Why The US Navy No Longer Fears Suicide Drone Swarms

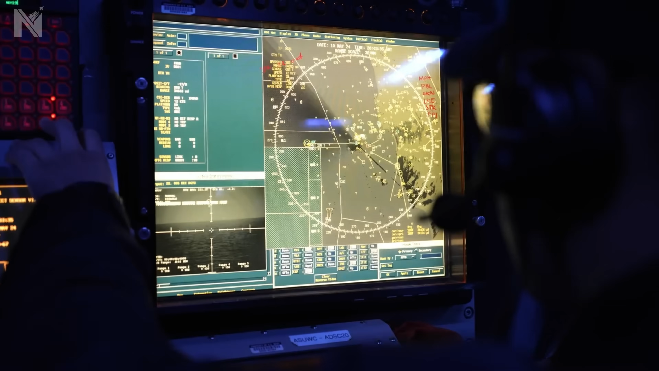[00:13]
On his radar screen, 20 red dots are closing fast.
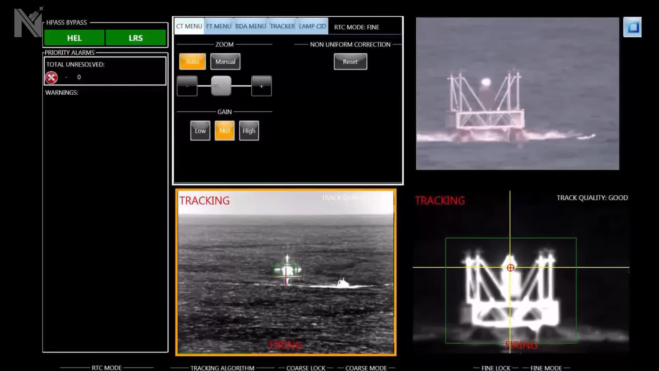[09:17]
Real lasers are scary because they are boring.
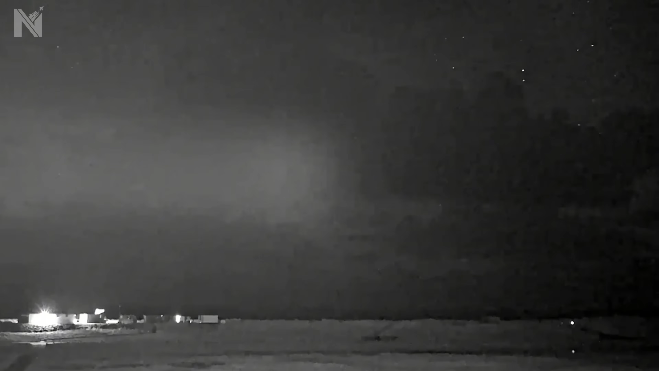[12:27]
Fire. Burn. Move to next target. Against 10 drones spread across the sky.
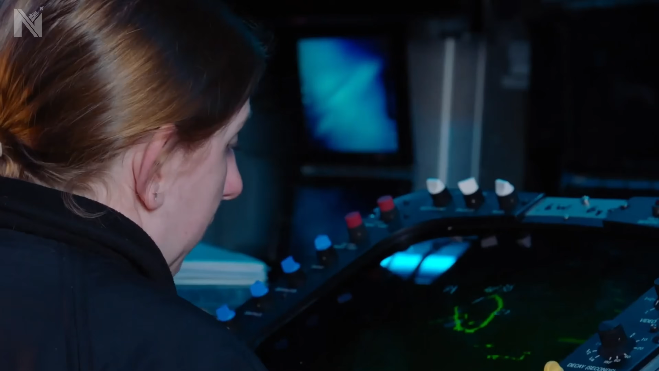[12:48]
53 red dots on the radar.